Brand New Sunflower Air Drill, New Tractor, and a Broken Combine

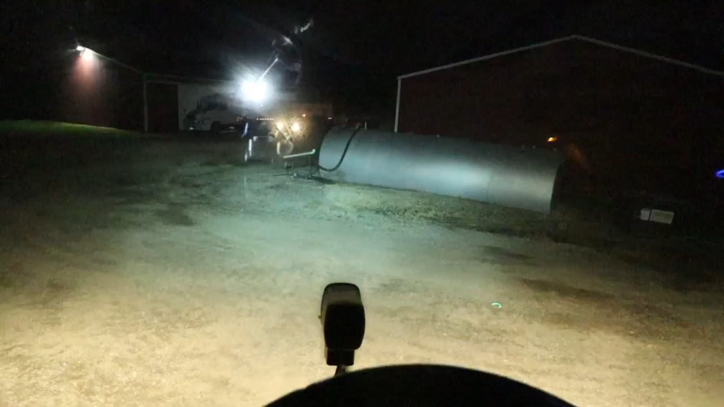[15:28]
Definitely not how I thought I'd see the combine lights for the first time this year. Hey, I'm putting her in the middle this time.